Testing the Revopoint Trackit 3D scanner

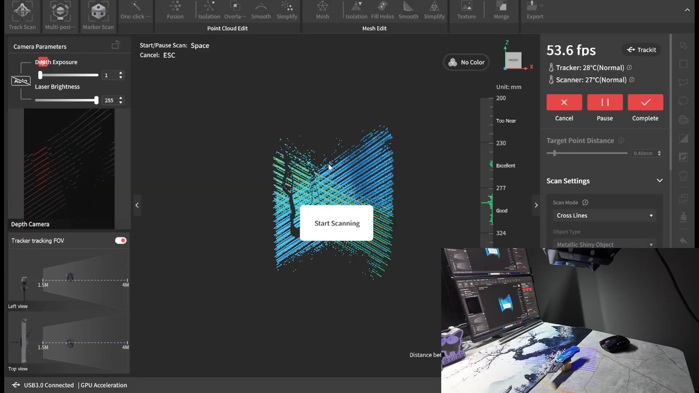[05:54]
As you can see it picked up without any problems and filled in pretty quickly.
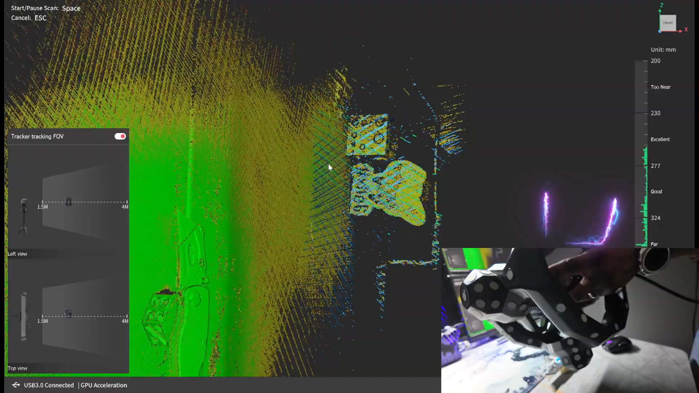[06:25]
Here we go. And here's the finished scan.
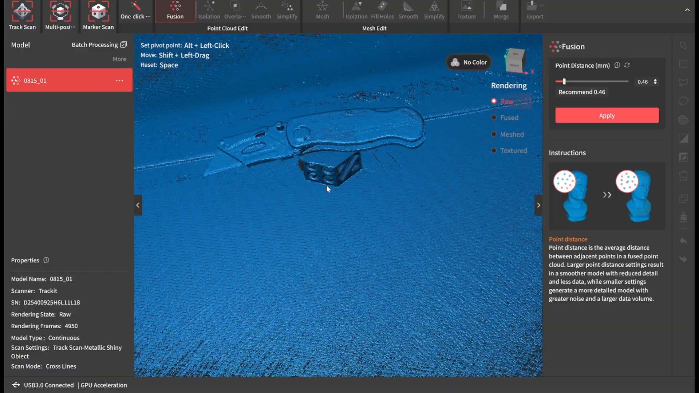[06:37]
I won't even bother fusing it, just look at the raw data. Everything picked up nicely.
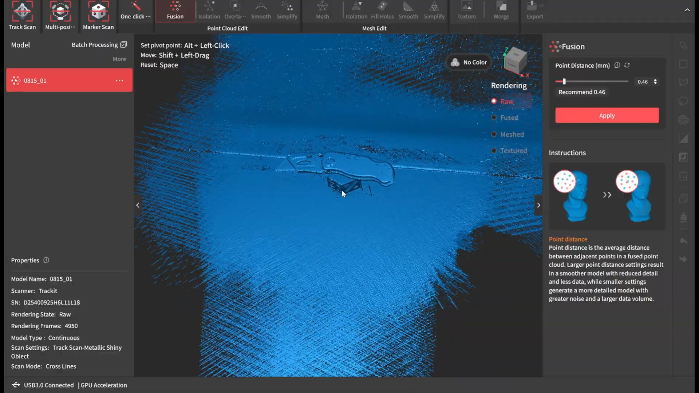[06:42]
I even started scanning some of the table and went back to the box cutter just to show you that it keeps tracking very well.
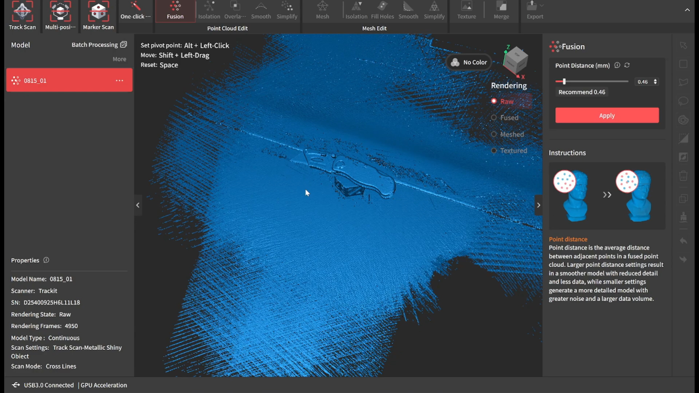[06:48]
And on to the final scan for the video.
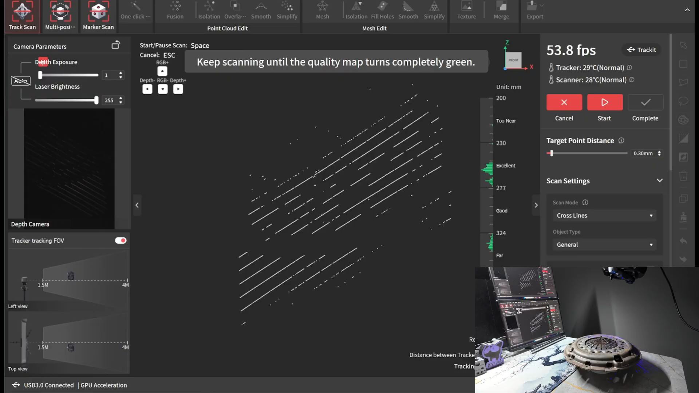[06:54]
This is a pressure plate for our clutch.
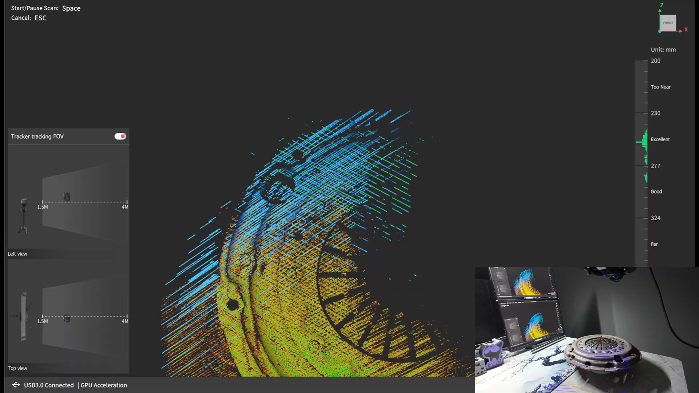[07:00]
As you can see, it easily picks it up. There's no spinning, no spiraling because this is a symmetrical item.
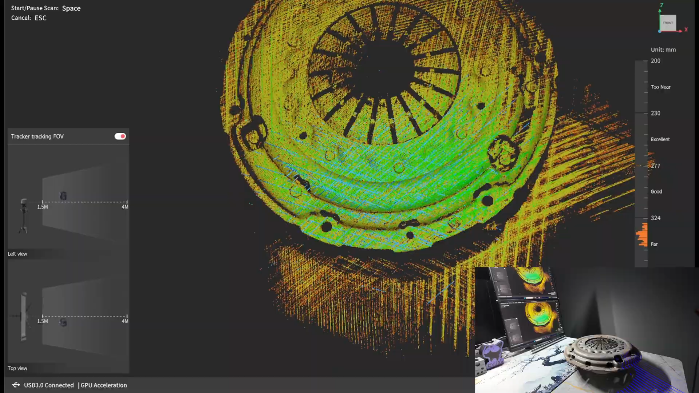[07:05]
The tracking handles it just fine.
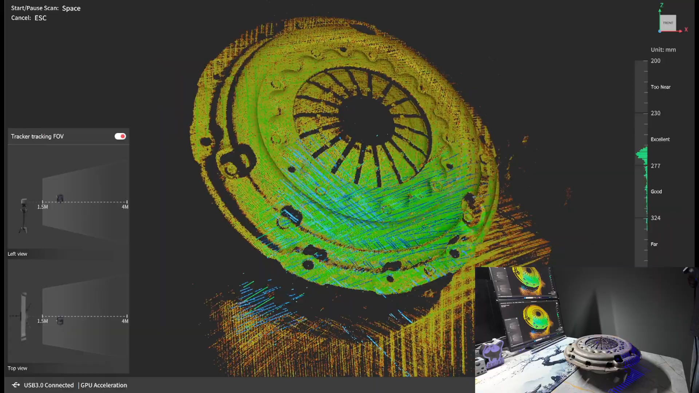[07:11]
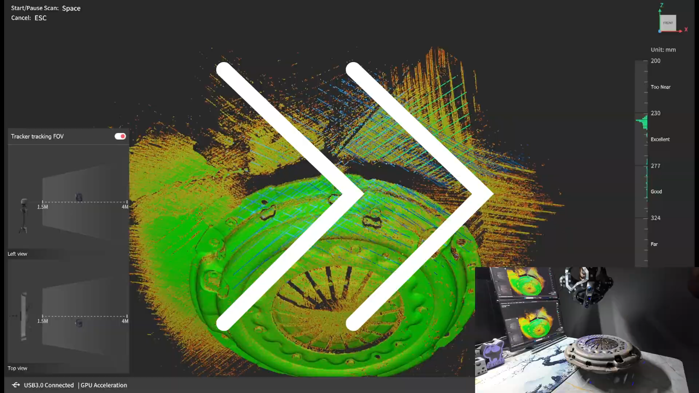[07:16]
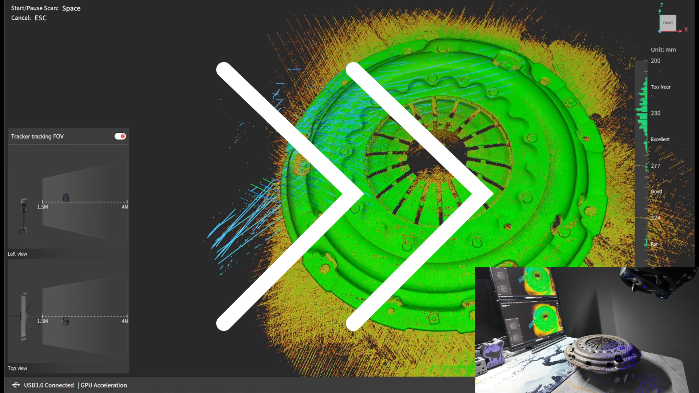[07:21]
I'll just go ahead and process the scan.
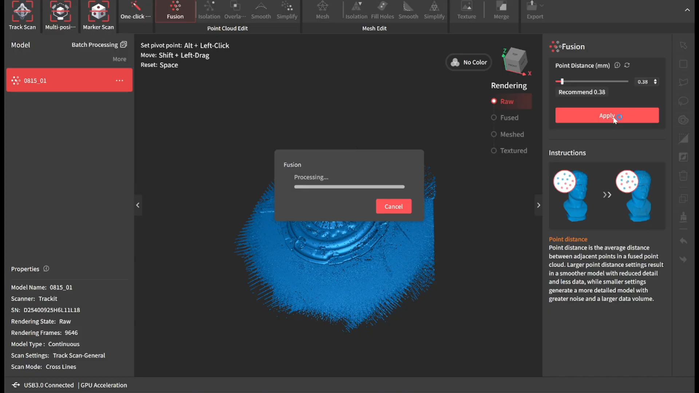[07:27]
As you can see, everything came out nice and clear.